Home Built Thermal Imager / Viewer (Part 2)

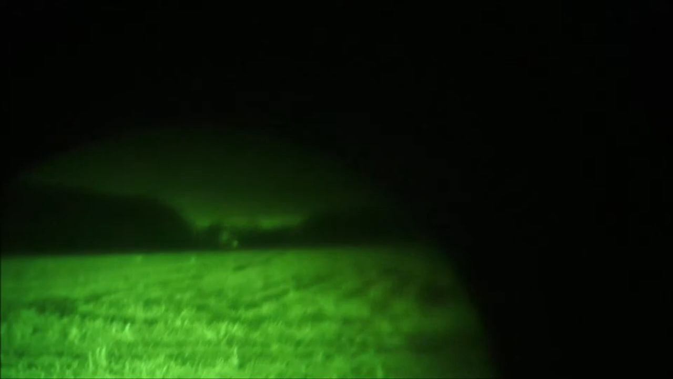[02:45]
gotta focus so hang on a minute bear with me
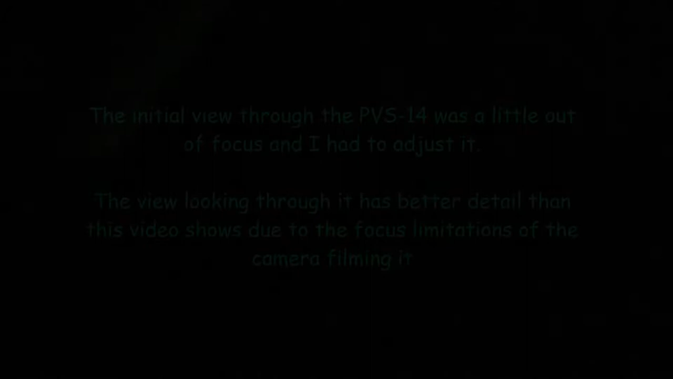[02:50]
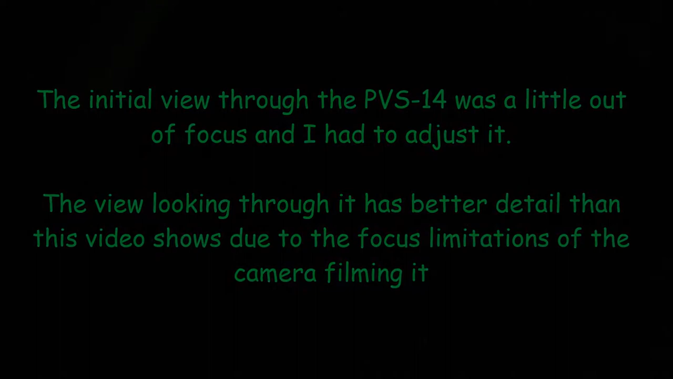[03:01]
there we go okay
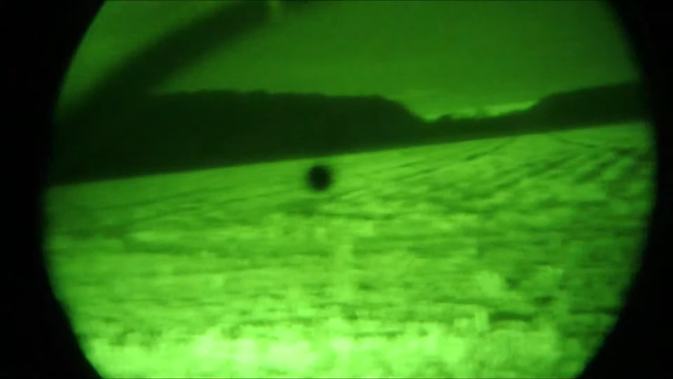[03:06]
and here we are looking at the same view through the PVS 14 both of these have about one-to-one unity so there you go there there if you were looking at with a gen 3 night vision and there's stadium lights way off in the distance but they really brighten up this field so night vision is able to see them pretty clearly
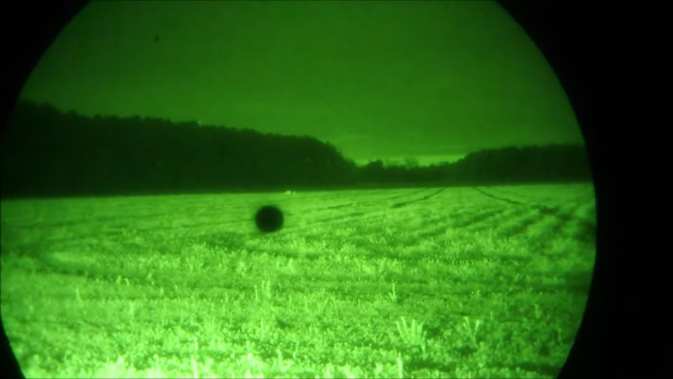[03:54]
a PVS 14 of deer at about a hundred or so yards and I turned around
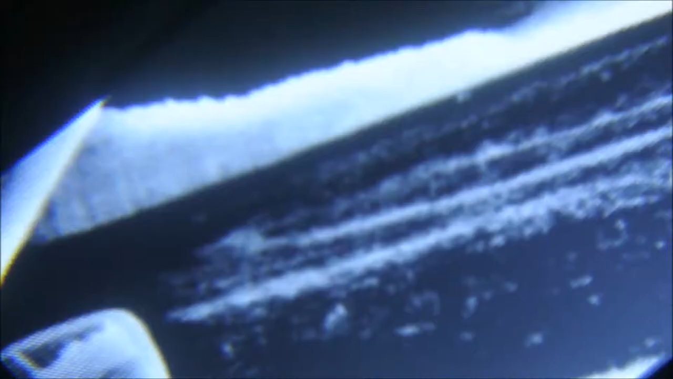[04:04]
right might help and here's the same view looking through the thermal viewer and they're at about the maximum range that you could actually be able to detect anything so there you go
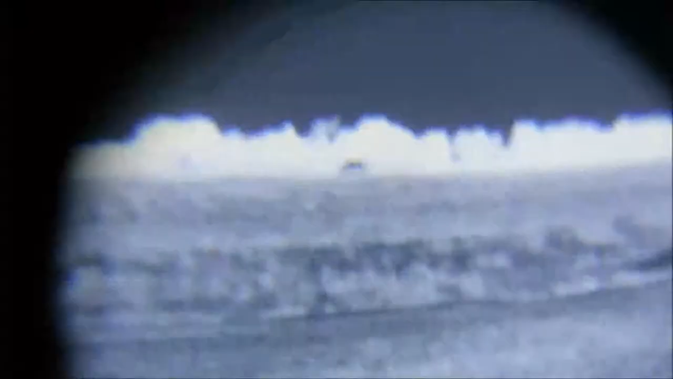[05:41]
a little ways out and now let's go back to thermal oh yeah you can see him moving now I just couldn't see him looking trying to hold
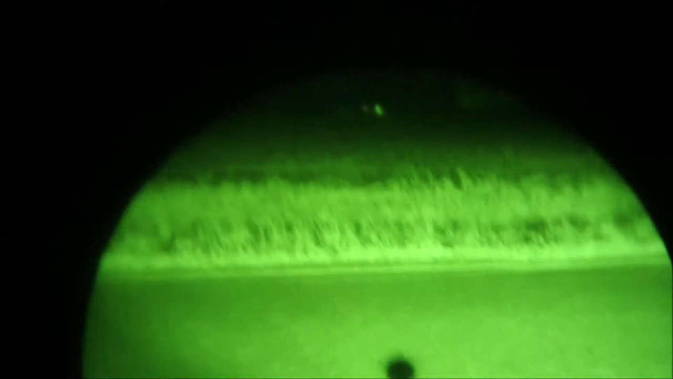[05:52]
this thing up to this pvs-14 so there's a difference now this is night vision and there is some ambient light from the headlights out there so
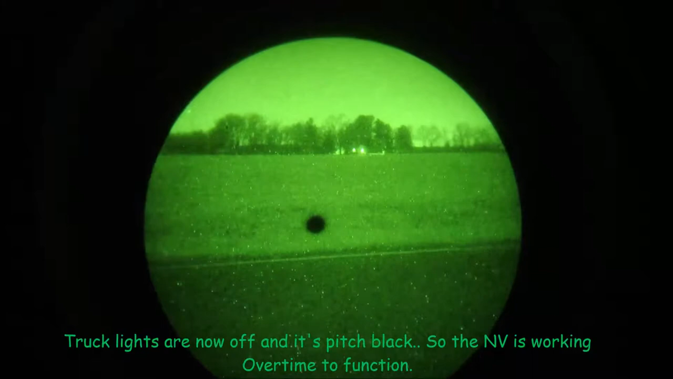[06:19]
looks like he's about 30 40 yards out or so and I'm
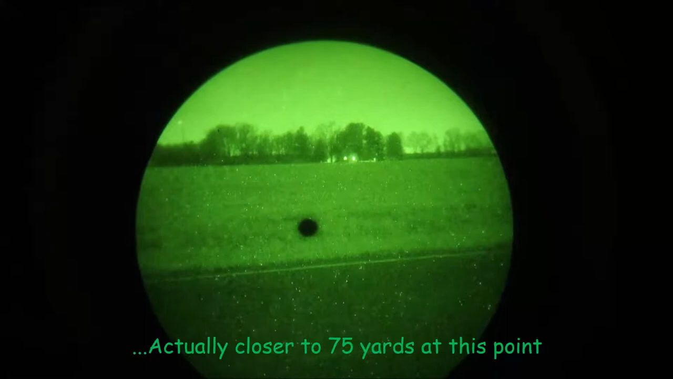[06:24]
not sure if this camera is focusing on the night vision screen that much it is a pitch-black night I mean there's
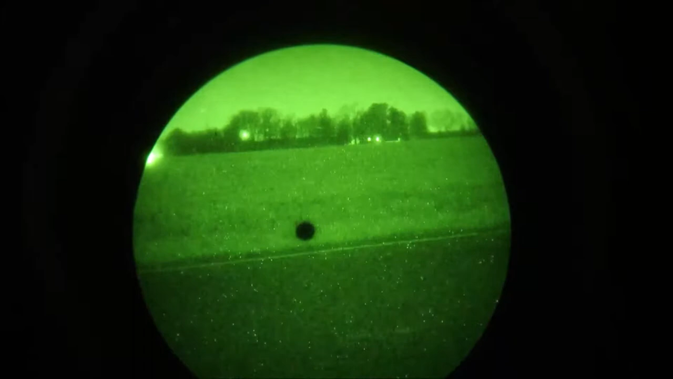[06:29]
stars no moon about as dark as you can get out here in the country so there's a view through the pvs-14 okay
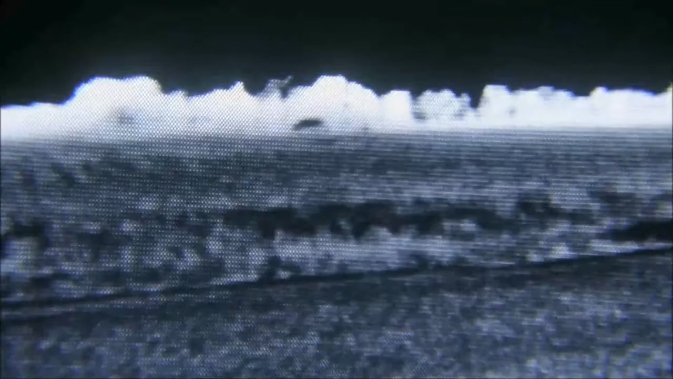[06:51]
cat we're talking about and I believe he's just too far out for me to see anymore
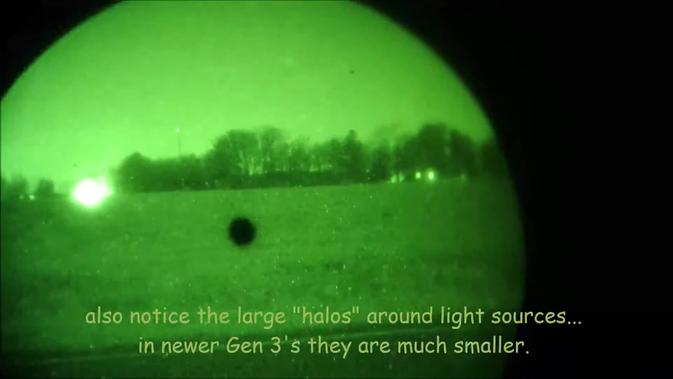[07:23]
thermal and there's a view through the pvs-14 and I don't know if you like I said I don't know if you can see it I can barely see him out there and he's probably about 40 50 60 yards out of who knows
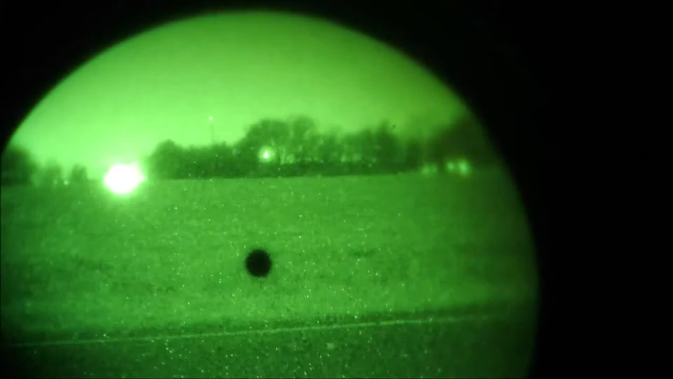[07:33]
can't really kind of hard to for me to judge and there's the view with ambient light